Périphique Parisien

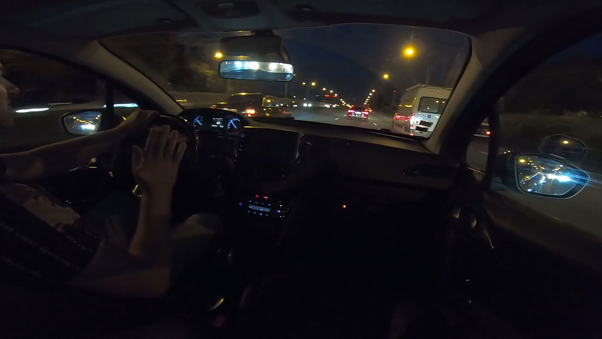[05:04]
vous voyez c'est limité à 70 là je suis à 60 on y fait porte de Saint-Ouen j'ai pas eu le temps de lire le panneau ils font clignoter les infos
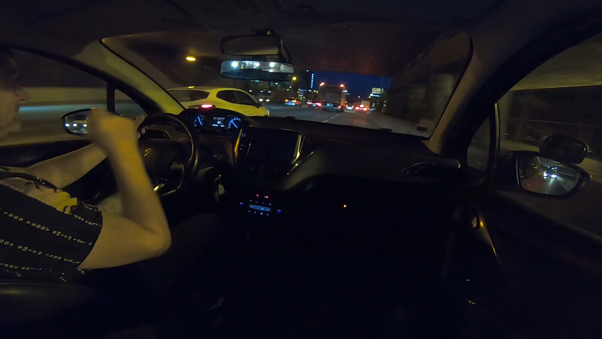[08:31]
donc je vais me placer à gauche
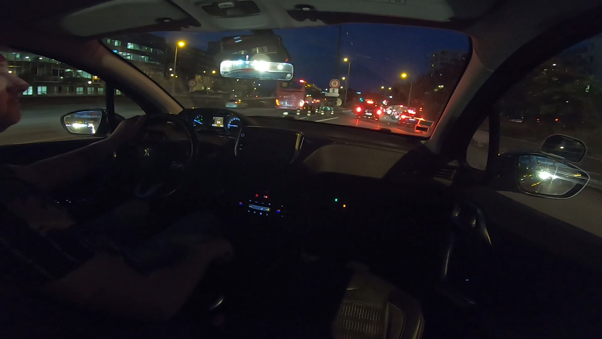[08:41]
je vais signifier que le véhicule il est à l'arrière en mettant mes feux détresse je ne l'ai pas vu souvent ça à paris alors et puis on va se le prendre dans l'autre sens comme ça ça nous fera une entrée une autre entrée une sortie malgré
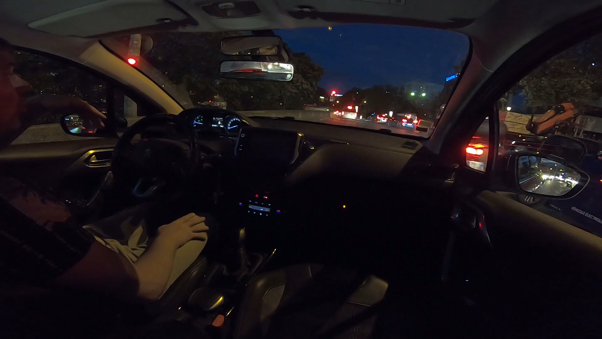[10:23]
les feux rouges plus les feux au rouge avant que le feu transversal passe au vert je sais si c'est clair plus longtemps rouge de manière à dégager l'intersection c'est vrai que ça serait assez intelligent et après je vais encore à gauche donc je vais rester dans la voie la plus à gauche puis un gros camion à ma droite finalement il rentre sur le périph' le camion
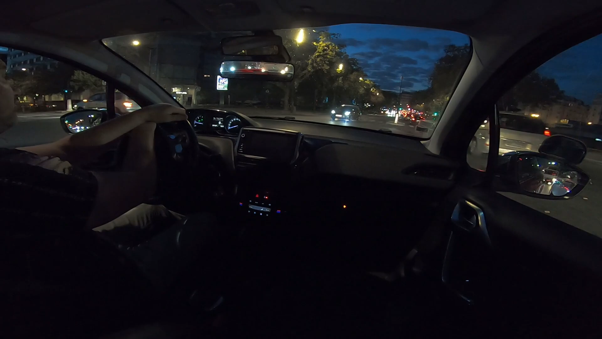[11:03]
balle donc là bien entendu avant avant de tourner je laisse passer là je vais pouvoir m'engager et vous avez vu lui tourne ça va il tourne pas dans la voie du périph' donc là je suis prioritaire pour rentrer vous avez vu le trafic il est dense et encore il n'y a plus personne le périphérique s'est dit fabien va faire une vidéo on va faire un trafic fluide c'est cool ça